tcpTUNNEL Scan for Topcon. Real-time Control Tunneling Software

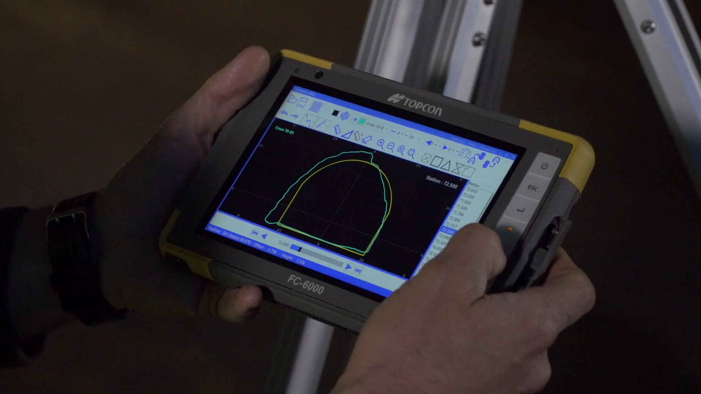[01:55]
and compared to the tunnel design, showing with different colors the under-break and over-break areas.
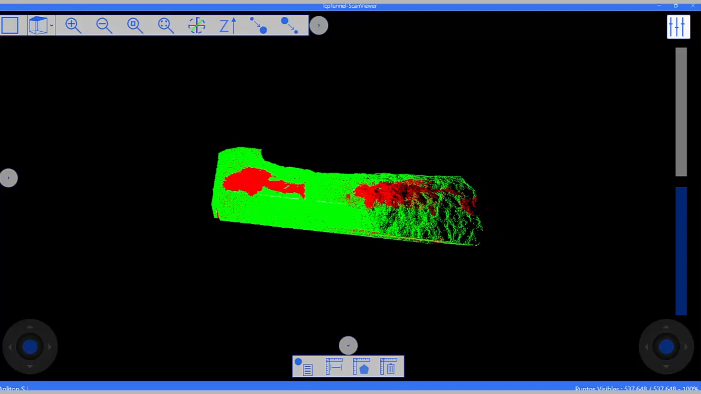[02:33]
The application calculates the exact position of each point from the scanned point cloud,